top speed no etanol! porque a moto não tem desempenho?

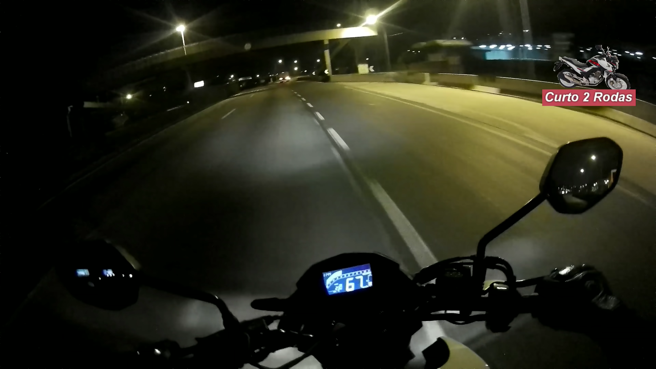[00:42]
Bom gente, estamos de volta aqui da BR-116, aqui é o retorno de Itapcirica da Serra, tá? É um pouquinho mais distante do que o retorno do Imbuco. Só lembrando que essa moto está abastecida no etanol, ela não tem gasolina dentro desse tanque.
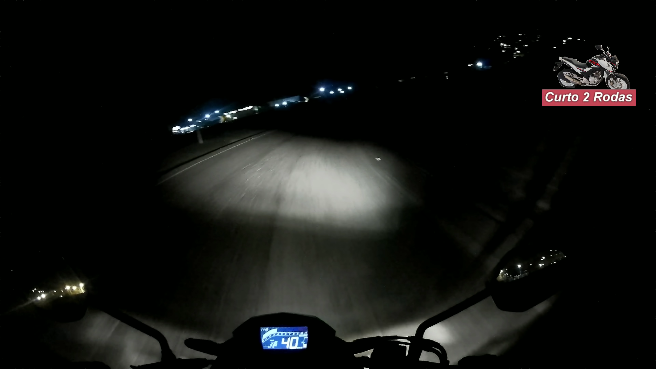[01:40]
Agora nos dinamômetros que eles colocam, até que possa ser que eles consigam notar alguma diferença, pequena diferença. Mas você andando no dia a dia, eu tenho certeza que você não vai conseguir notar. Aqui só em relação, ó, tem gente que pensa que esse painel aqui, ó, eu coloquei pra marcar, deixa eu dar uma aproximada, eu acho que dá pra ver aí, né?